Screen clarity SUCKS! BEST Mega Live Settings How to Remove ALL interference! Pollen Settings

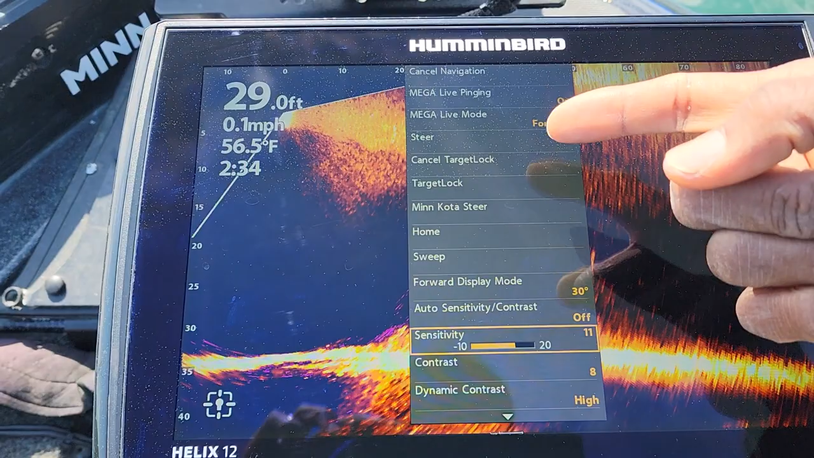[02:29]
On screen: depth 29.0 ft, water 56.5°F, speed 0.1 mph
once you see I have my sensitivity set on 11 my contrast is on 8
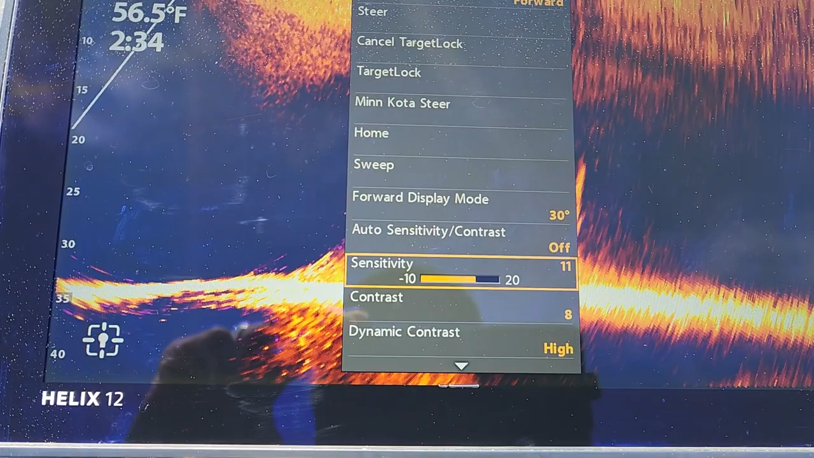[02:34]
On screen: water 56.5°F
my dynamic contrast is on high right now auto sensitivity slash contrast
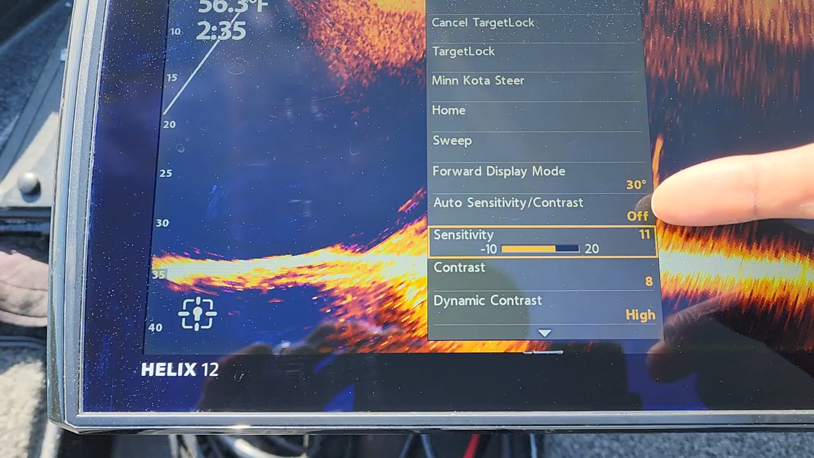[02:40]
is off and let's just go through here real quick and my dynamic contrast is
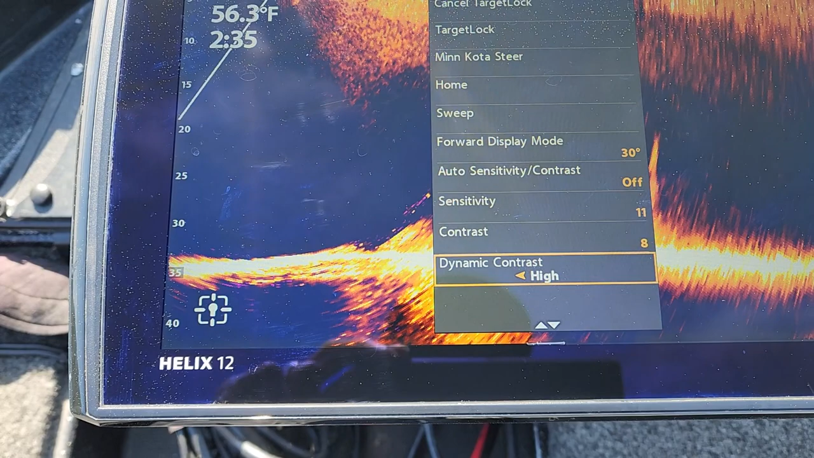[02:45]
On screen: water 56.3°F
on high I just wanted to make sure that I didn't leave anything
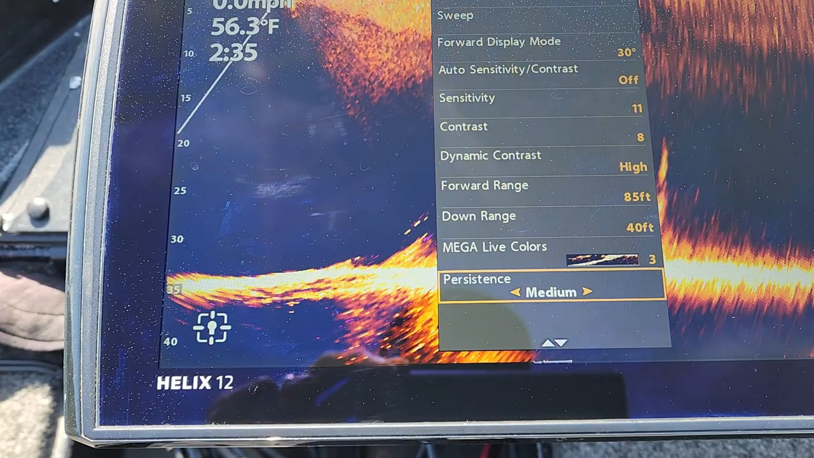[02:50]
On screen: water 56.3°F
out let me see the color palette is on three persistence mode I currently have it on medium a
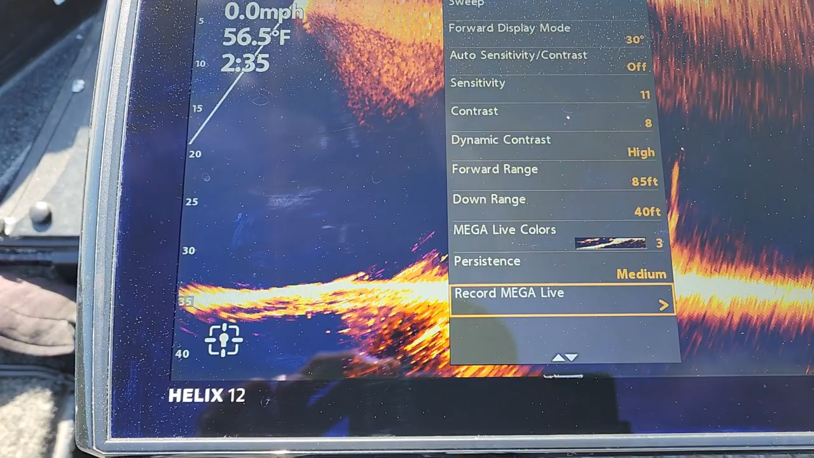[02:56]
On screen: water 56.5°F, speed 0.0 mph
lot of the times I'll leave that on low and I did a
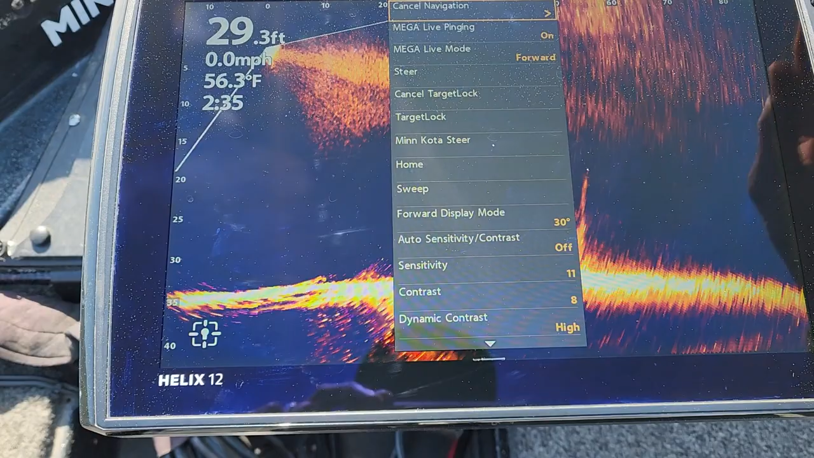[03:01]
On screen: depth 29.3 ft, water 56.3°F, speed 0.0 mph
video where I just discussed what that mega live remote does for you as far as clearing up
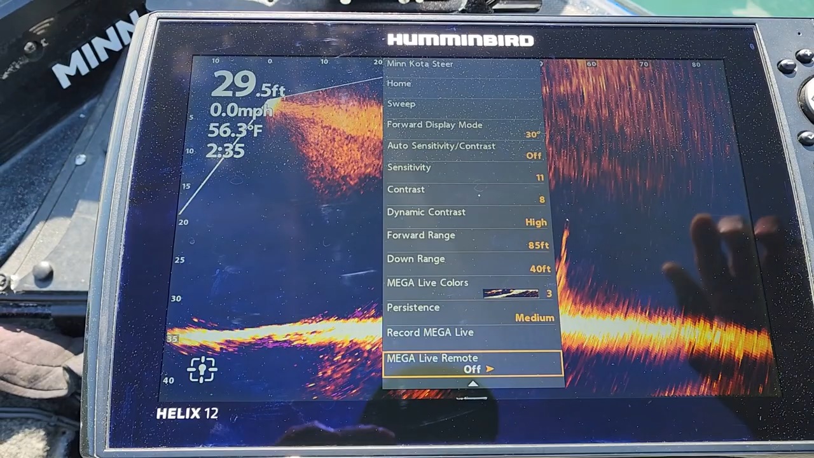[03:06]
On screen: depth 29.5 ft, water 56.3°F, speed 0.0 mph
that menu so make sure you guys take a look at that video you see alright so just going through
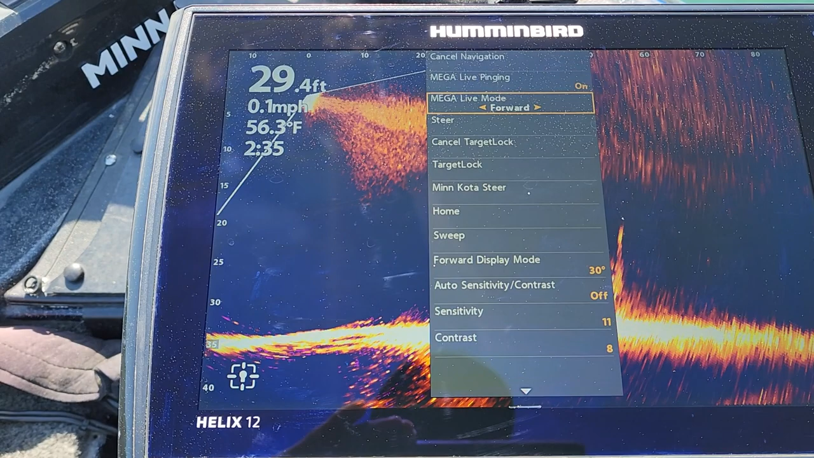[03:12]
On screen: depth 29.4 ft, water 56.3°F, speed 0.1 mph
here guys so those are the main settings that I was adjusting to get this kind of set up the way that I want so let's go back up here and take a look at the
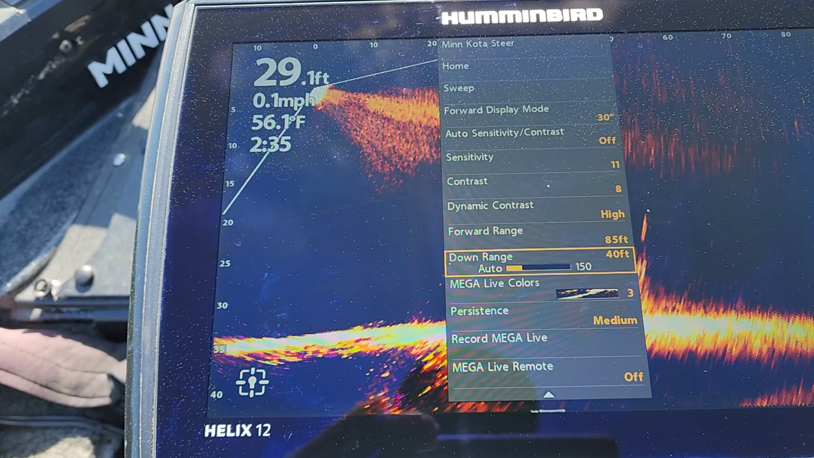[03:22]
On screen: depth 29.1 ft, water 56.1°F, speed 0.1 mph
sensitivity first right now I have it on 11 so let's kick that all the way up until we start getting a lot of interference on there so that's on 20 now let's kick it down
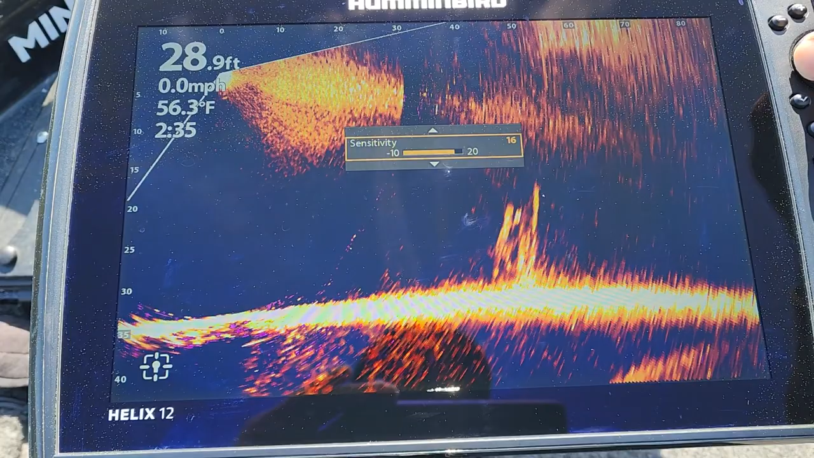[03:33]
On screen: depth 28.9 ft, water 56.3°F, speed 0.0 mph
until that interference goes away and I want you to pay attention as this area up here gets clear you're
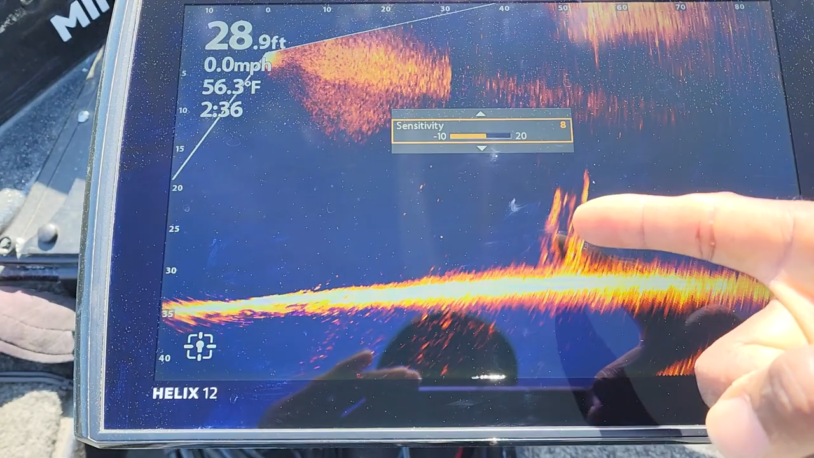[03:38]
On screen: depth 28.9 ft, water 56.3°F, speed 0.0 mph
gonna lose some of that image quality that you have there well I say quality
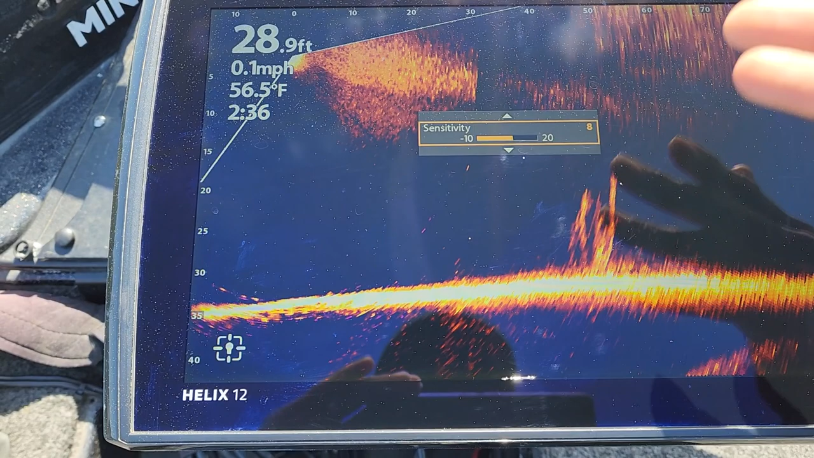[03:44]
On screen: depth 28.9 ft, water 56.5°F, speed 0.1 mph
but you won't be able to see as much information as you did before so as we keep moving that down right now I have it on negative 2 so now let's drop down here to contrast it's
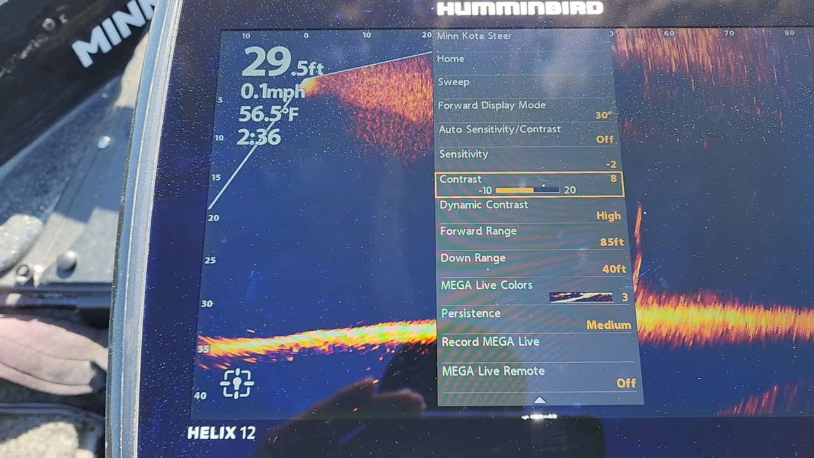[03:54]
On screen: depth 29.5 ft, water 56.5°F, speed 0.1 mph
on 8 right now so let's kick that up see there we go at 18 20 but
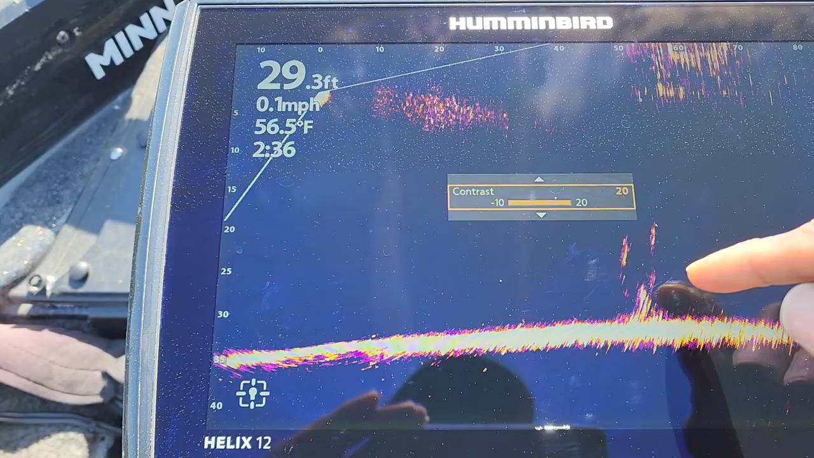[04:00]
On screen: depth 29.3 ft, water 56.5°F, speed 0.1 mph
as you can see it starts clearing the screen up all of that noise and everything that you have up here from the pollen or the glare from the Sun or whatever that's coming from that kind of starts going away but let's kick it in the other direction start taking that contrast back down to that negative range so as you can see it kind of blows everything out so you want to find a happy medium in there
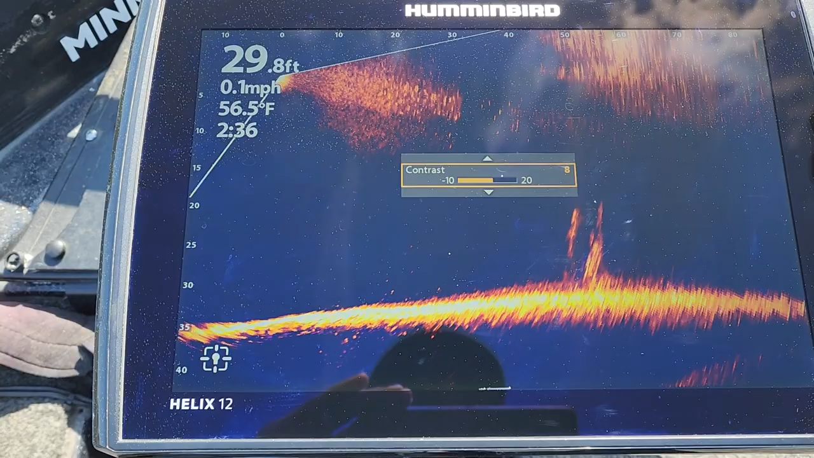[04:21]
On screen: depth 29.8 ft, water 56.5°F, speed 0.1 mph
for me it's 8 I'm not so much concerned about what I'm seeing up here but what that
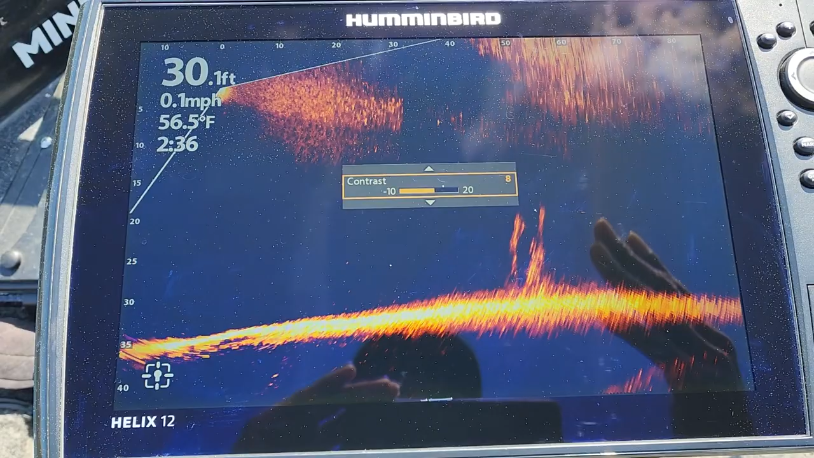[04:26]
On screen: depth 30.1 ft, water 56.5°F, speed 0.1 mph
will affect for you is whenever you make that cast a lot of times you will be able to see that bait whenever